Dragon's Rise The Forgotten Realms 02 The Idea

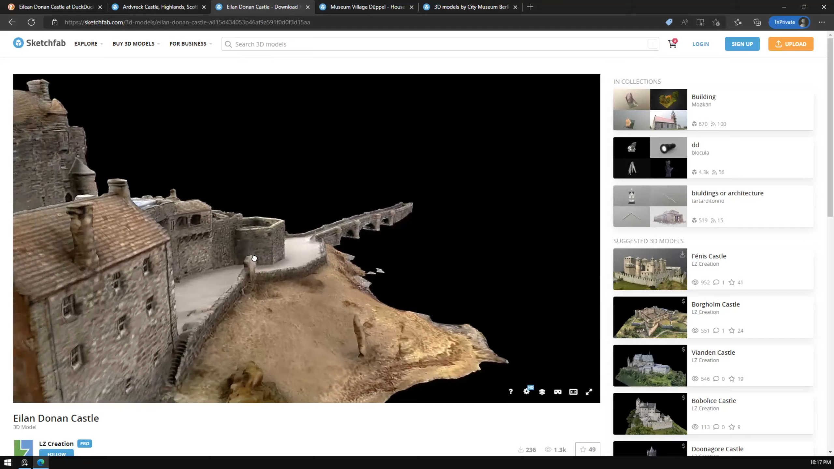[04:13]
this can give you a little bit of idea of the scale of the thing like if you don't want it's like how big your thing will be you can start with the rough block out and then you can go from there or you can look at the thing like imagine like you have this castle already here
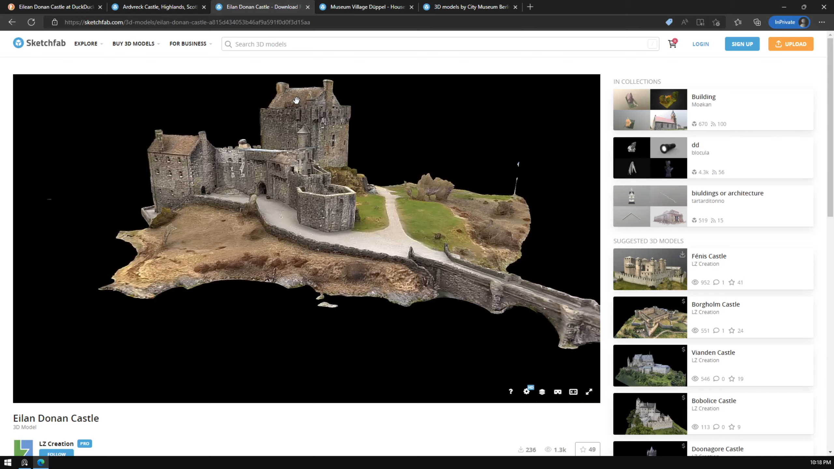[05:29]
for the scale of the castle you can find and then that will also work and
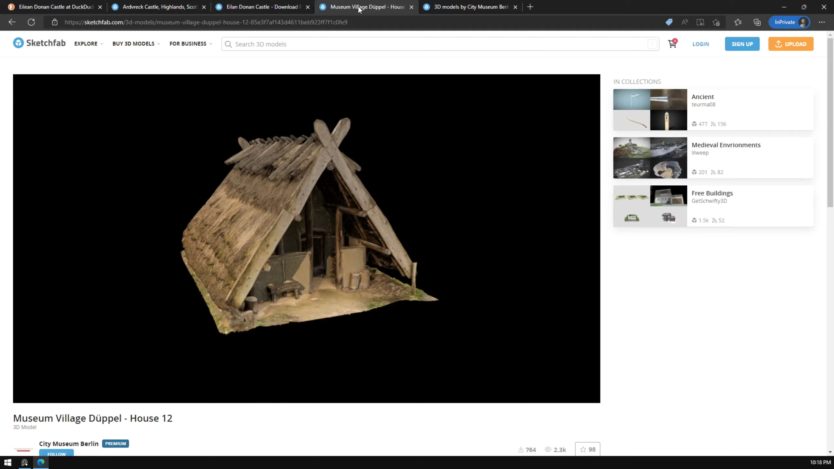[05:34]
this one uh either again the house which is a scan by the city museum of berlin i really like this house which gave us the idea and if you go